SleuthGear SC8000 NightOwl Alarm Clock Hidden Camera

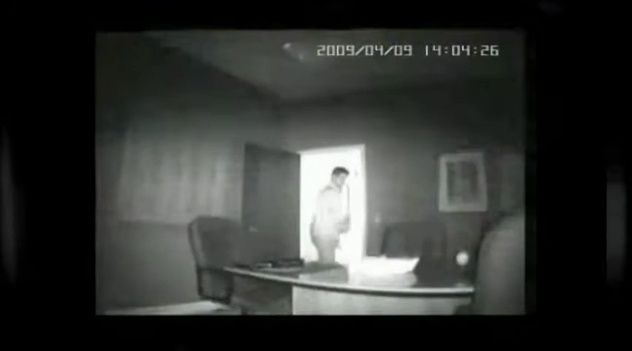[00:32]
Watch how it still records very clearly even when he turns the lights out. This looks like any alarm clock and is fully functional.